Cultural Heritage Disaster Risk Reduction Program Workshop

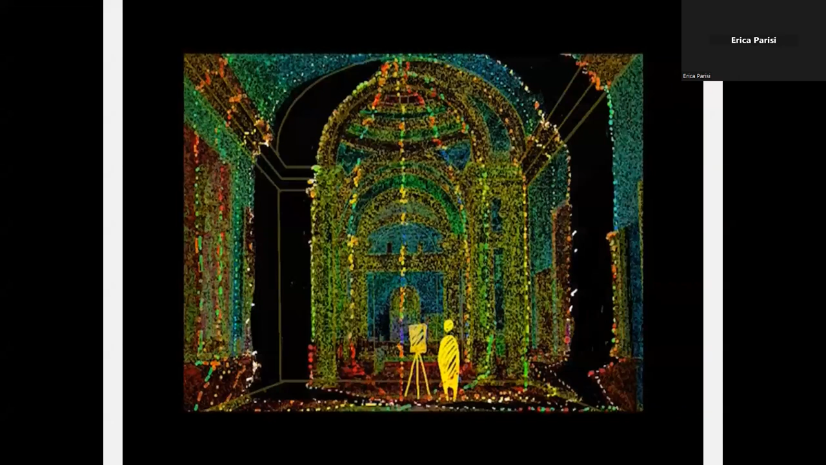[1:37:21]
High-resolution sampling called a point cloud, as you can see in this video.
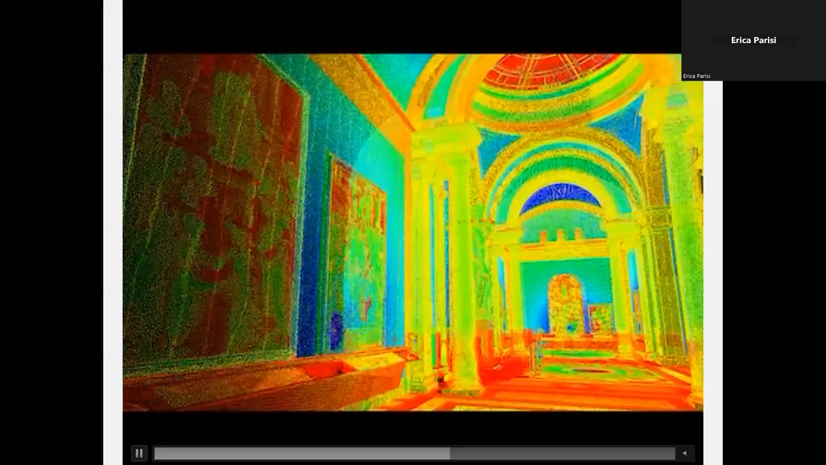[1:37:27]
This is the gallery of Academia, David.
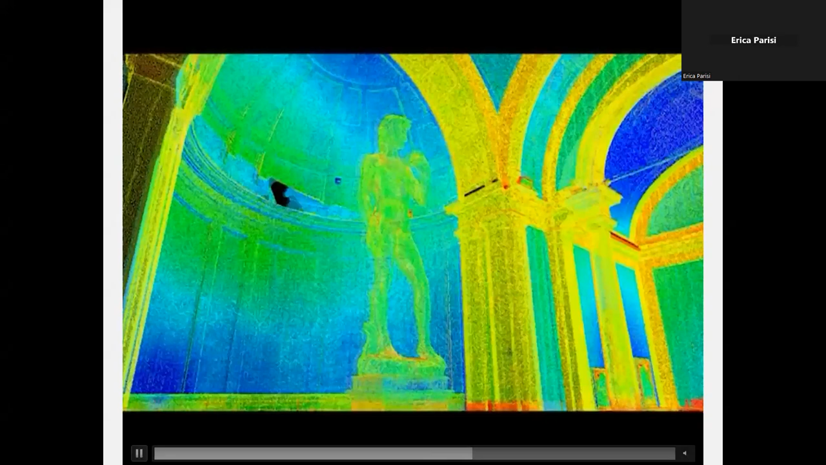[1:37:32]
And as you can see, you have collected information of all the space surrounding
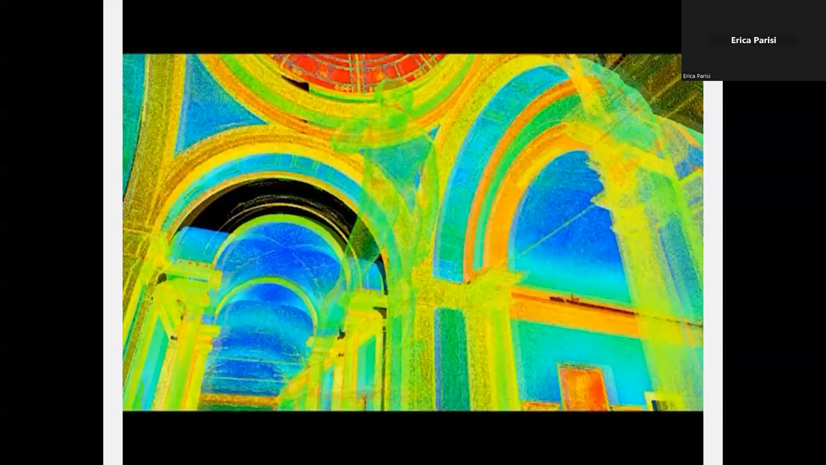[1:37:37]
the acquisition of data.
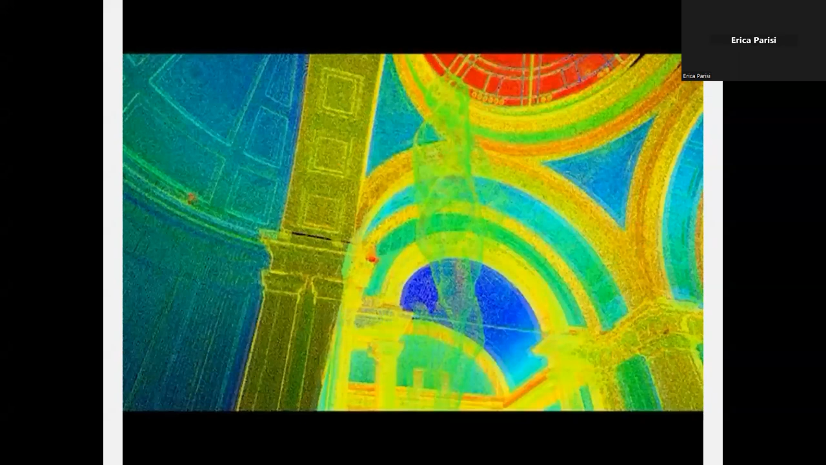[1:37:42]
So it's not just a single points like in the previous slide, all the environment.
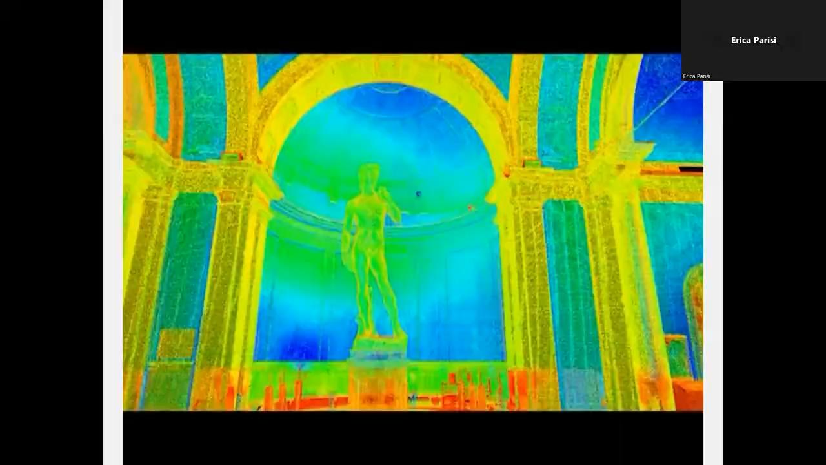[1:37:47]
If we consider the geospatial market as applied to construction,
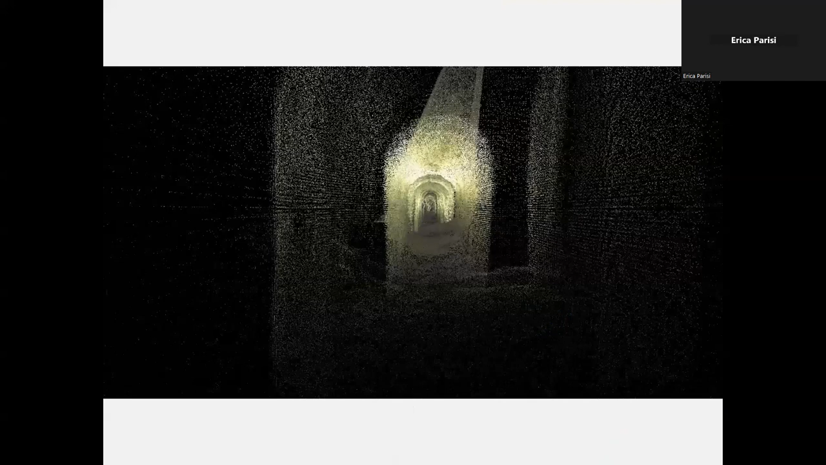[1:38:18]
as in this case, to acquire tunnels under
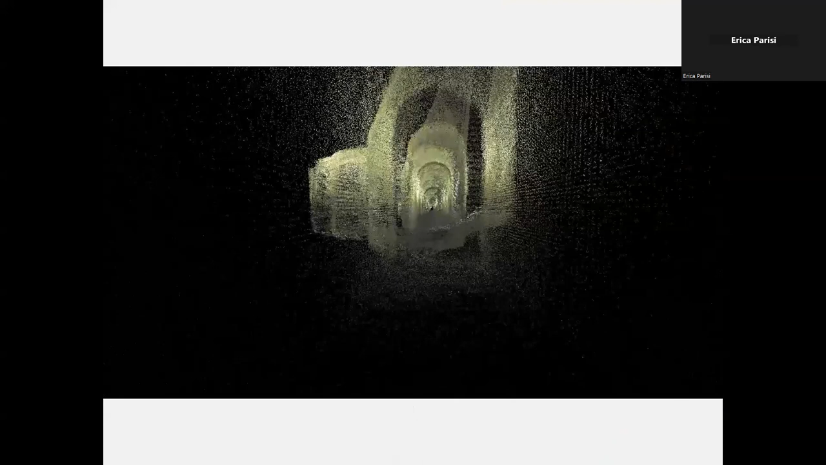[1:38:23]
a monumental complex, immersive data visualization, and all digital environments.
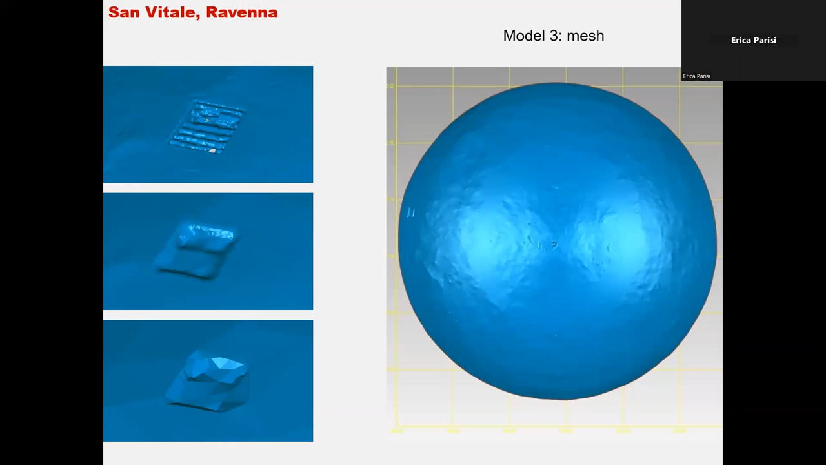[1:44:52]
an analysis of the state of conservation of the building is essential to use a more synthetic model, or rather a comparison between the ideal model, more synthetic, the sphere in this case, and the measures. Statistical analysis tools are therefore used both to identify an ideal model,
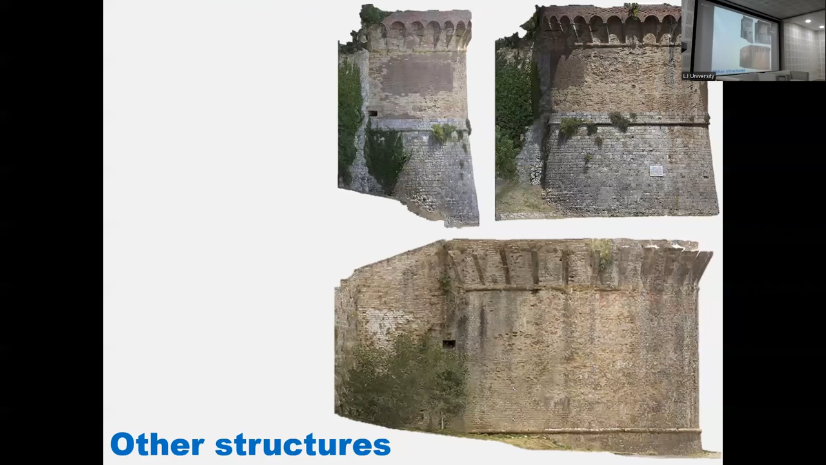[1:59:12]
5 minutes, okay. Thank you. So, the towers along the walls, this is the same city of the towers, cannot be considered among slender structures as they rather are extremely massive structures and they have very thick walls made of concrete covered by stone or
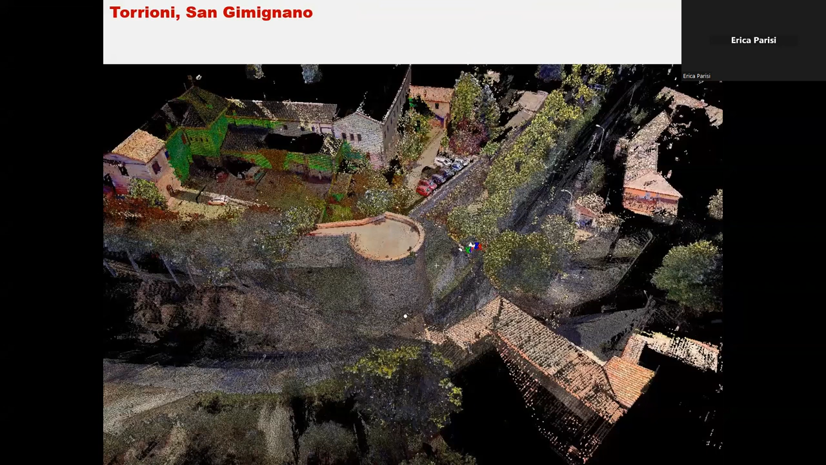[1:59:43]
cylindrical in shape with a sharp base. Laser scanning was used again to survey the overall geometry, both outside. Here we can see a detail of the exterior wall acquired by laser scanning, and also inside. This is a detail of the narrow space inside the tower.
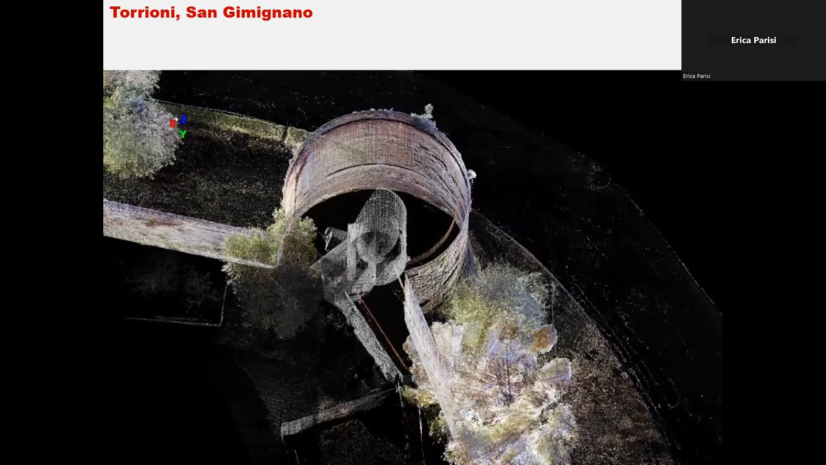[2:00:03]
Photogrammetry was also employed to study the external walls and the cracks at a very high resolution, and it's shown in the details of brick cladding.
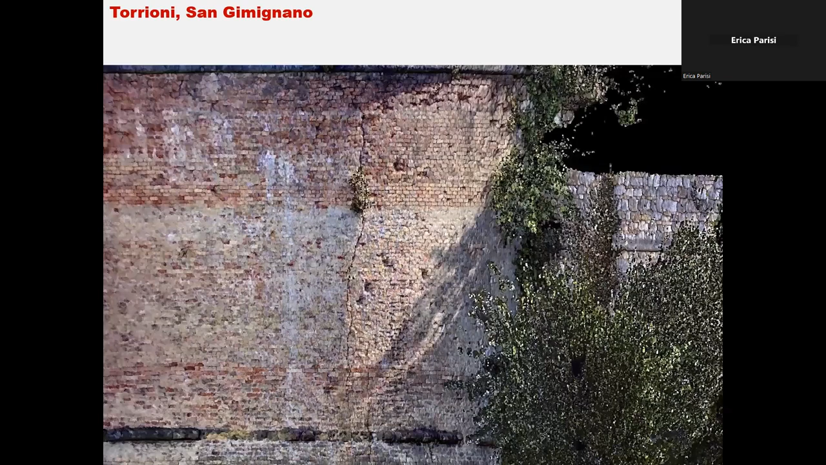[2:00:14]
The survey geometry was compared to the surface,
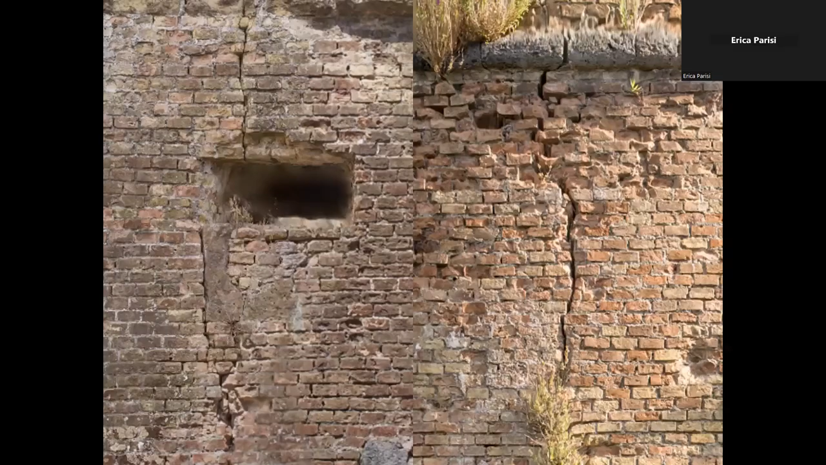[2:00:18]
so to assess irregularity, which could provide possible clues for anomalies in the original construction or later damages.
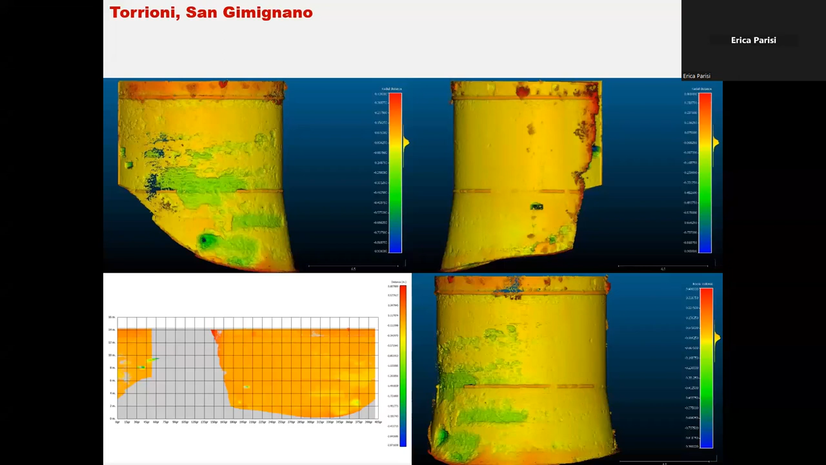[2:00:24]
So this is another example of the point cloud obtained from the laser scanner survey that was used to reconstruct the geometric shape of the tower and of the surrounding area as a solid model at first,
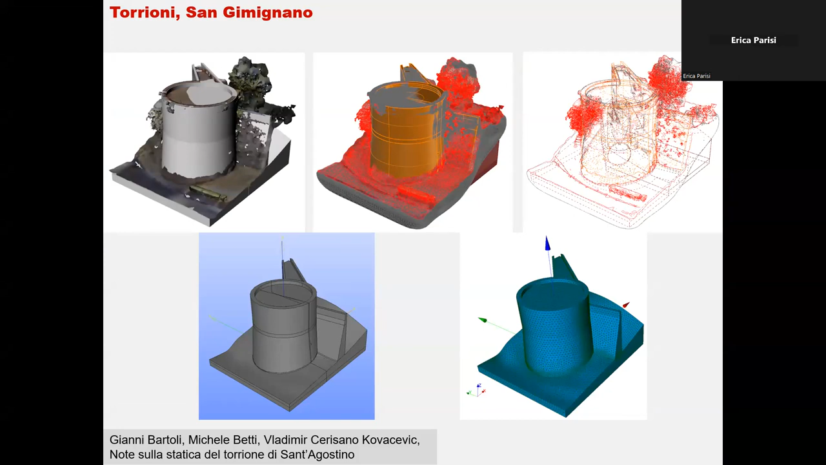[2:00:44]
and then as a 3D solid mesh for structural analysis. This is a completely different case of study.